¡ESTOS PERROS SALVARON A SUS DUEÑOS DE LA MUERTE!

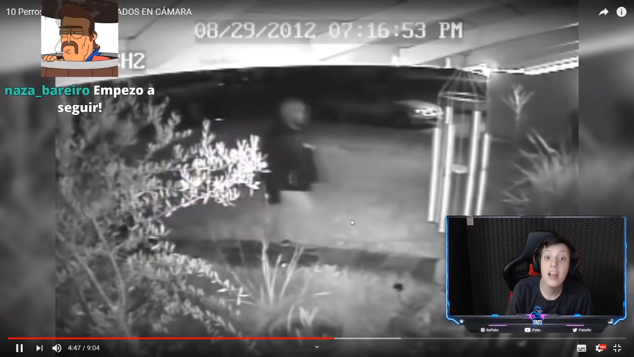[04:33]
Esas cosas ahí me ponen remal Perro impide la entrada a dos intrusos Primero por su técnica para intentar entrar Que consiste simplemente Discreta la técnica Vas Y...
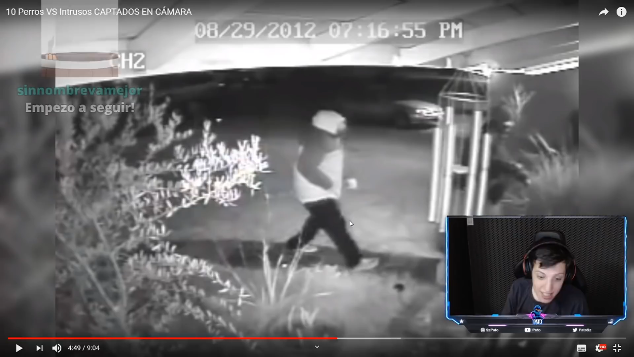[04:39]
Ah, usted lo lo está haciendo así Va y le pega una patada A la puerta Dado el ángulo de la cámara No se
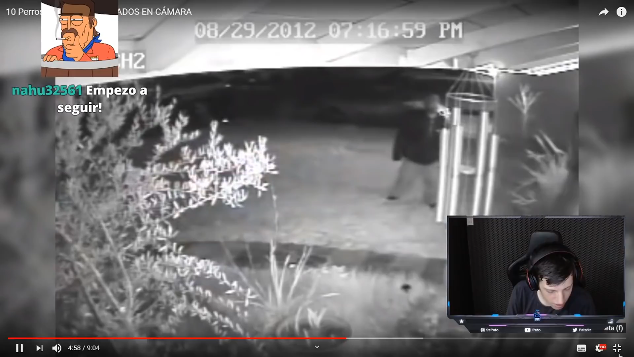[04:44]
puede ver cuando se abre la puerta Tan solo podemos contemplar a los dos ladrones ¡Ah, se abre la puerta! Dirigiéndose hacia el interior Y de repente Dándose la vuelta Y saliendo corriendo a toda prisa
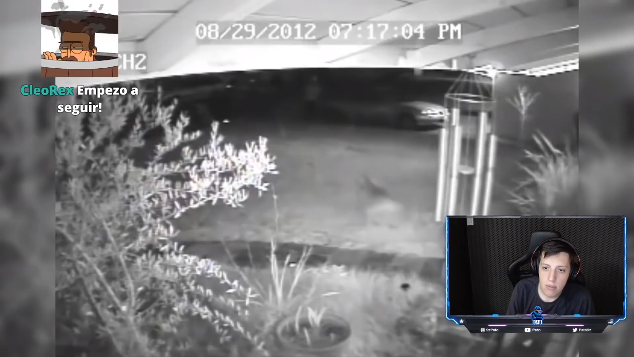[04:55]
Es tan solo unos segundos después Si vas a tener los huevos Para meterte adentro de una casa ¿Cómo no tenés los huevos? Para, no sé De última Al perro, no sé Le pegas una patada Para que se haya corriendo, ¿no? O sea, lo ven Y se van corriendo Cuando vemos el motivo Un gran bulldog Que como corresponde A un perro guardián Empieza a perseguirlos Ah, igual Ah, son dos Ojo ahí No es lo mismo Son dos